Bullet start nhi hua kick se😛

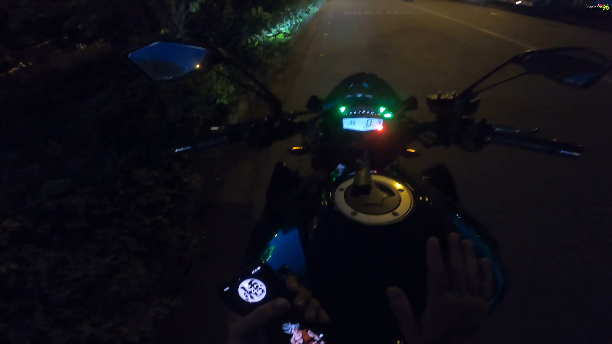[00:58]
तो चलो चल चलते दिखाते हैं। रोड बहुत खाली है, मौसम भी सुहाना है। देखो पत्ते वत्ते हिल रहे।